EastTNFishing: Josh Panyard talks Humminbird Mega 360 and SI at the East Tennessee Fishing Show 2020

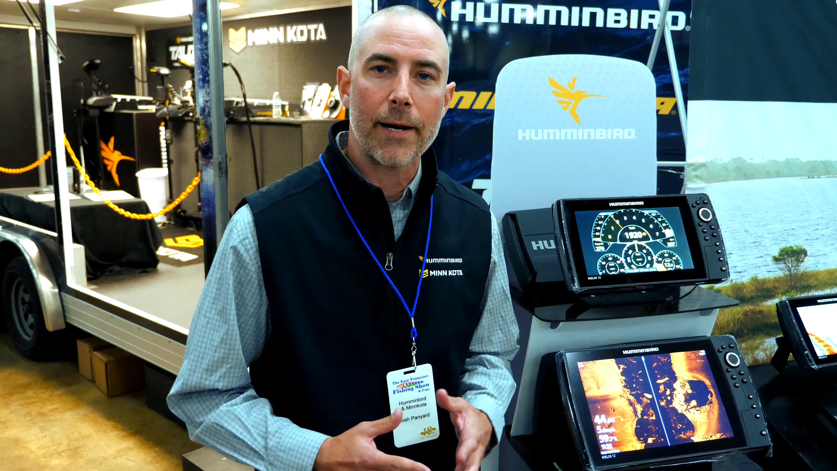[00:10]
It's going to give you 20% more detail, 60% more range. So what does that give for you? Well, you can take the time to really scan out and look for those fish. The detail now, we're really being able to see a lot more detail on the screen, really being able to pick out those fish.
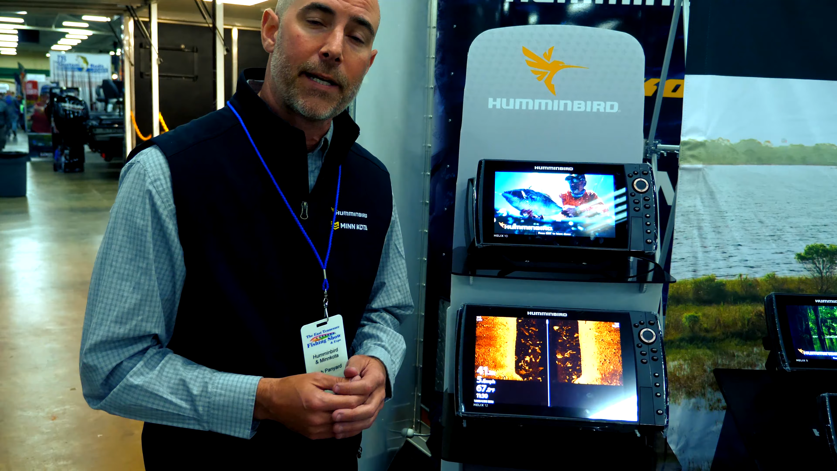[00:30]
One of the latest things that we just did in one of our last updates is that we helped you out with your contrast.
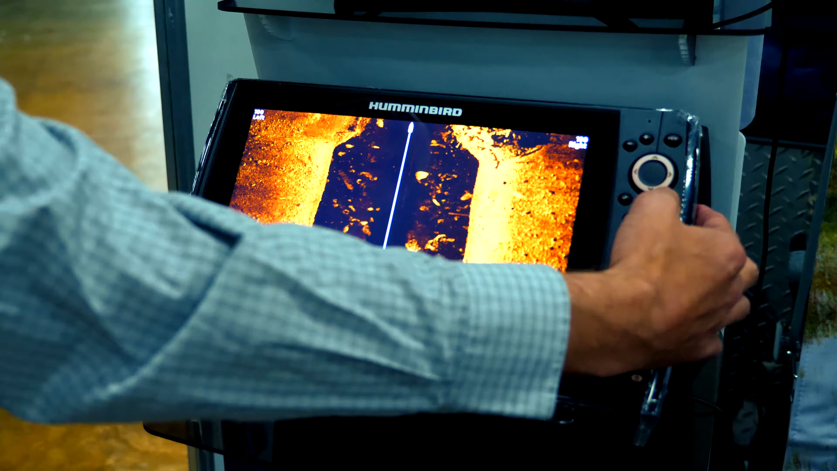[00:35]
If I come up here and hit my menu button, we have something called the new Side Imaging Dynamic Contrast.
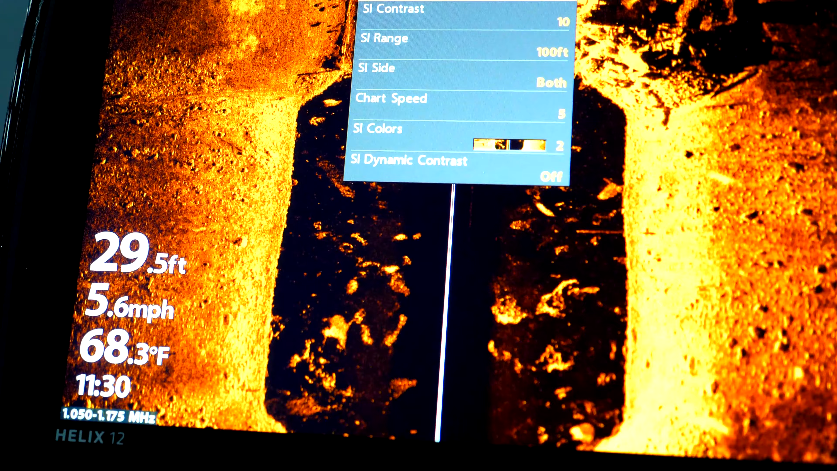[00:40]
On screen: depth 29.5 ft, water 68.3°F, speed 5.6 mph
What does that do for you?
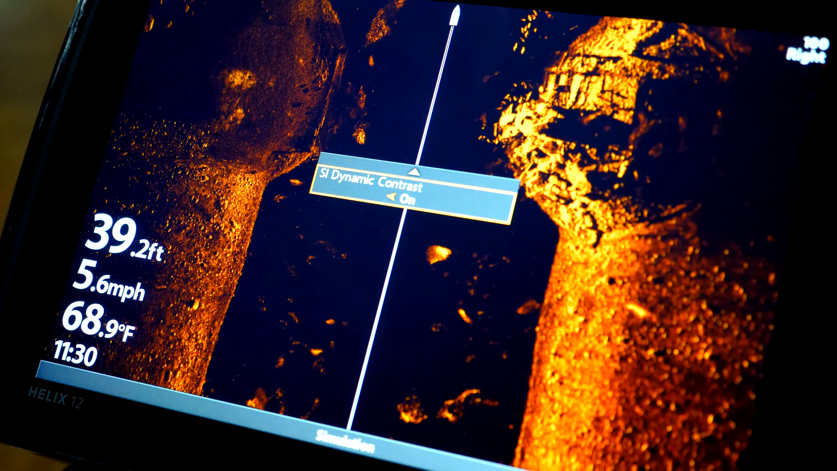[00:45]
On screen: depth 39.2 ft, water 68.9°F, speed 5.6 mph
Well, if we turn that on, that really enhances our contrast there. And as you can see, we can now really start to see these fish really stand out.
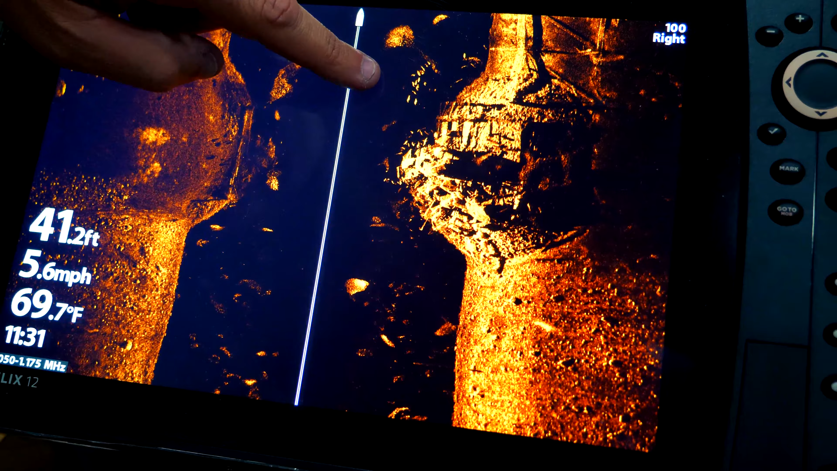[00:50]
On screen: depth 41.2 ft, water 69.7°F, speed 5.6 mph
These bait pods really stand out in this, that fish sitting up there against the tree.
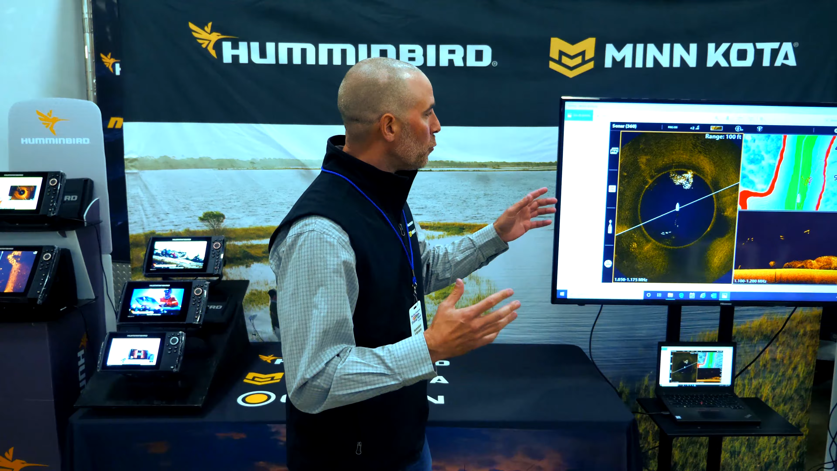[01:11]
So really what we did for you is if you remember the traditional 360, I could be spot locked down and I could see 360 degrees around the boat. Now this year we enhanced that.
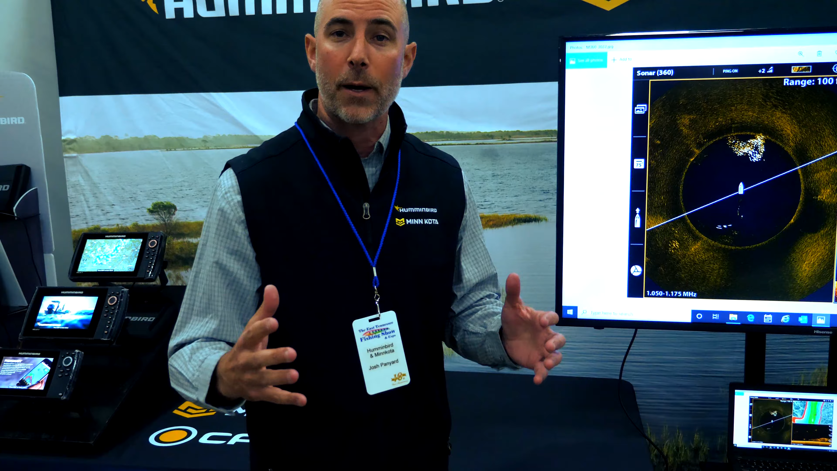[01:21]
We gave you our Mega Imaging in the 360. So if you see here, we're getting true images.
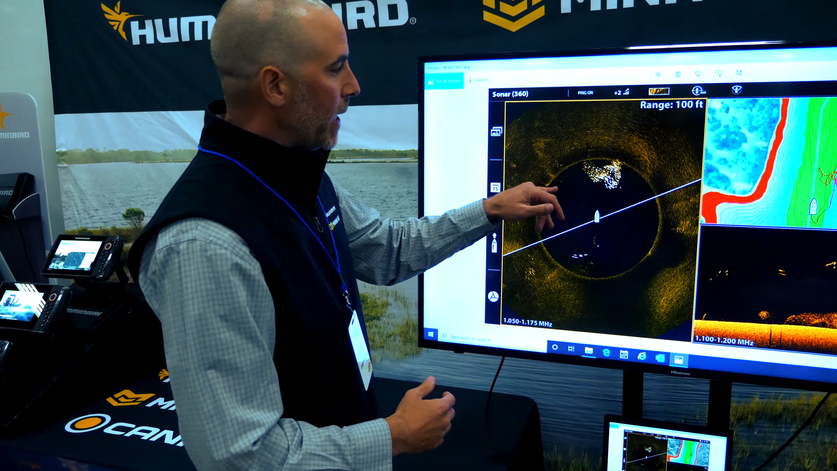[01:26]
We can really see those fish. We can see all those crappies sitting there.
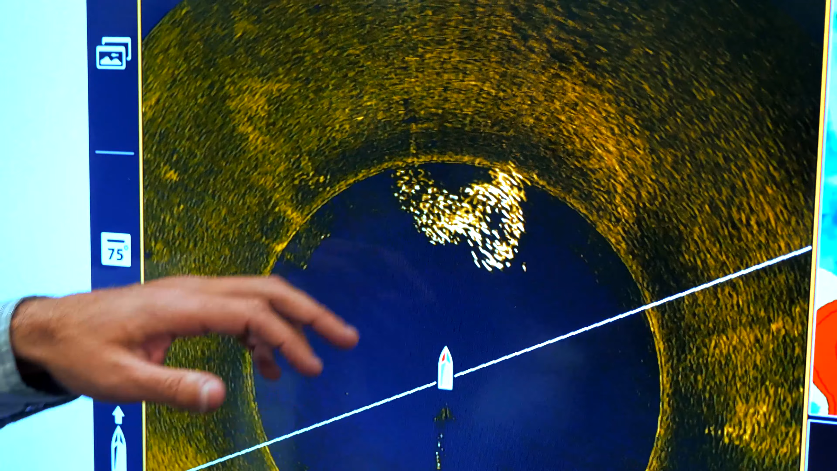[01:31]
We can see the shadows coming off of that. We can see the dock and we can even see those bass nice and neat in the water column.
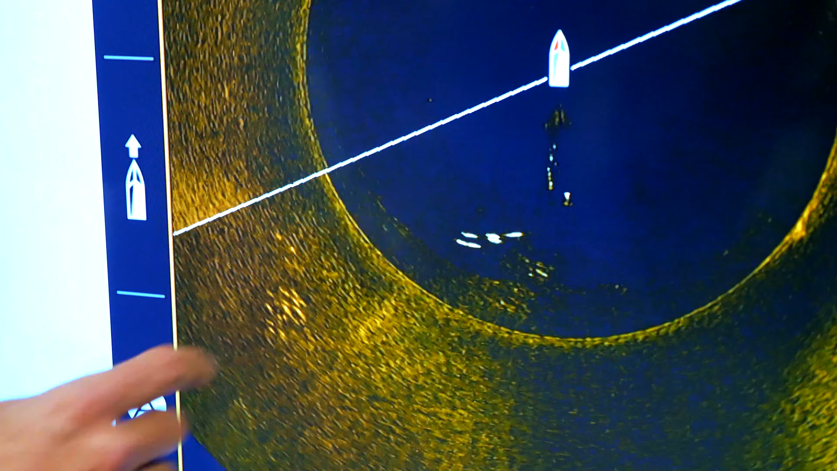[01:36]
That new Mega 360,
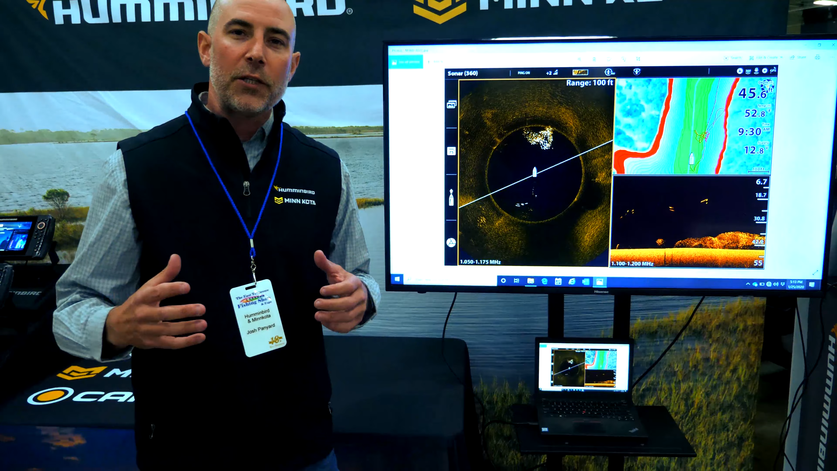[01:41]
we are giving you a lot of detail, a lot of structure you're going to be able to see and be defined out there. But most of all, you're going to be able to see more fish on your screen with that 360.
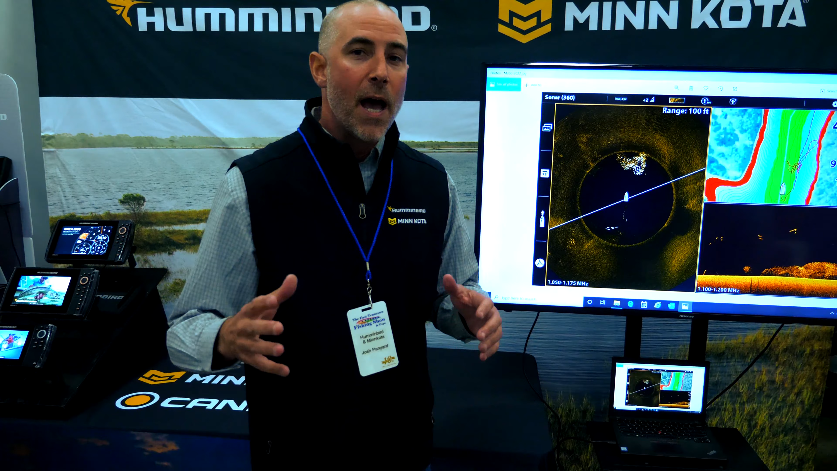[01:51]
Again, that's a stationary product. I can be on spot lock and see 360 degrees around me and be able to catch those fish.